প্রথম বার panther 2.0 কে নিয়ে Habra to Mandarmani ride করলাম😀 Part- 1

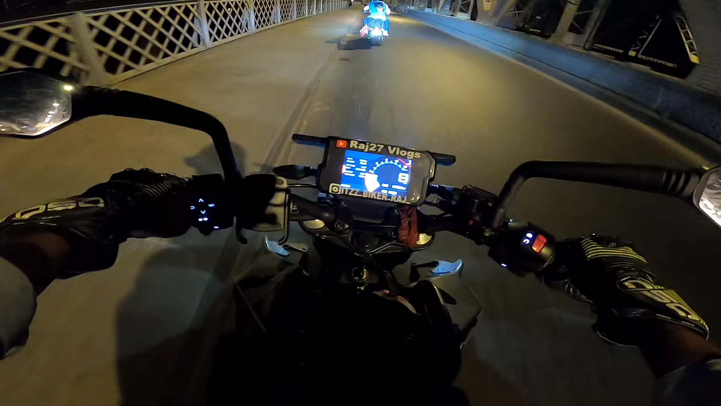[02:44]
তো দেখা যাক কতক্ষণের মধ্যে পৌঁছানো যায়। আর এখান থেকে তো আমাদের বাড়ি থেকে অলমোস্ট 200 কিলোমিটার সামথিং, 200 কি তার একটু বেশি হবে, আমি কমই বলেছি। ও জিটি, এখানে হচ্ছে হিমালয়ান, আর সৈকতা আছে 390 নিয়ে, 2:390 ভাই, এখানেই হচ্ছে রলা ভাই, বুঝতে পারছো। 2:390 ফুল অন ভাগানো হবে যখন হাইওয়ে টাচ করবো তারপরে।
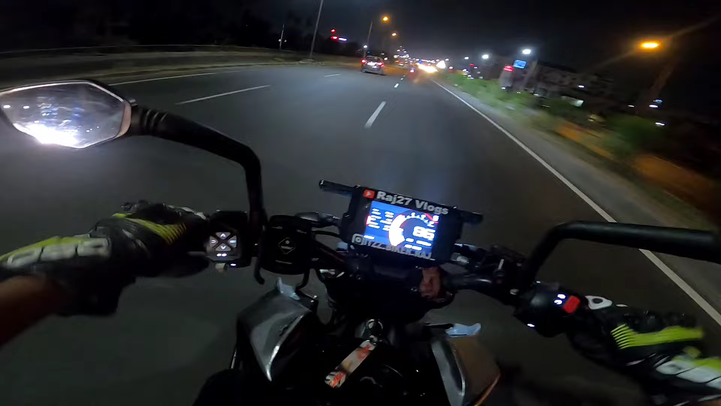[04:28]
দেখো ভাই যত দূর দেখতে পাচ্ছি পুরো ফাঁকা, এখানে তুমি ফোন খুলে ভাগা দেওয়ার ভাই, সিঙ্গেল ওয়ে রোড ভাই। তোমাদের কেমন ফিল আসছে ভাই কমেন্ট করে জানিও অবশ্যই। এতক্ষণ তো এরকম তাবাইওয়ালা ভাগাতে ভাগাতে এসছি,
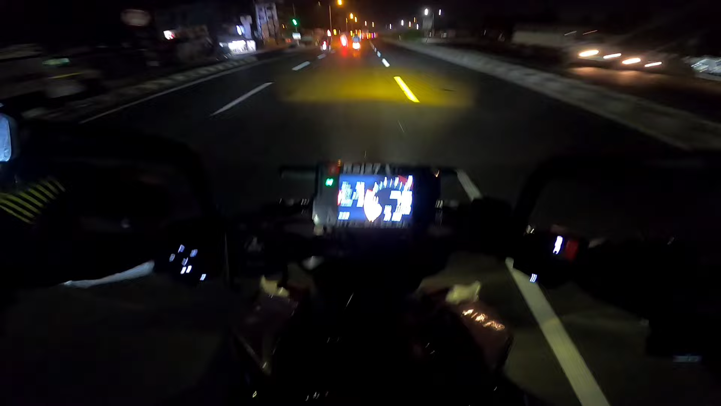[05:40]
যার জন্য ভাই আমি এখনো রোড চোখে দেখতে পাচ্ছি,
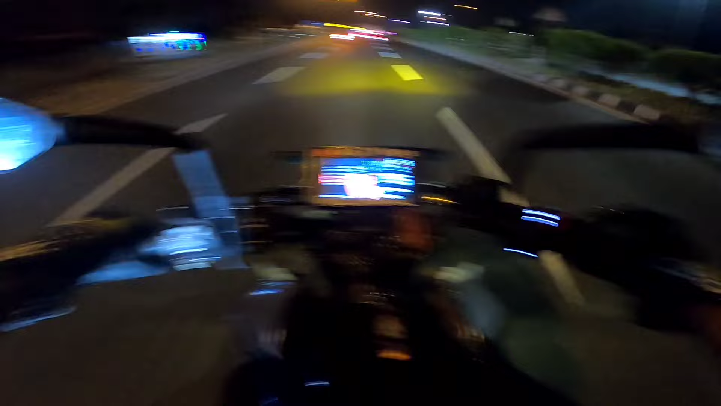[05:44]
না হলে আমার গাড়িতে তো ভাই এত আলো নেই যে রোড আমি দেখতে পারি লাইটের জন্য, তো ফগের জন্য। তো ফগটা লাগিয়ে নিয়েছিলাম আগের দিন তাড়াহুড়ো করে।
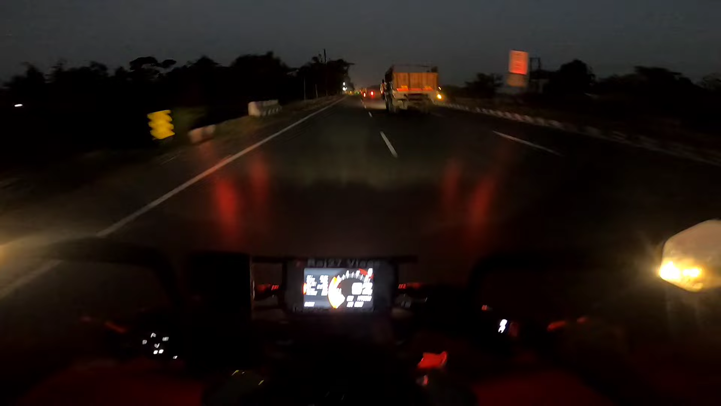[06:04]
আর অল্প অল্প ভোর ভোর হচ্ছে ভাই সাহ, এখন আমরা ভোরবেলা রাইড করছি, ঠান্ডা ঠান্ডা হাওয়া লাগছে, অল্প অল্প ঠান্ডা বেরোতে শুরু করেছে।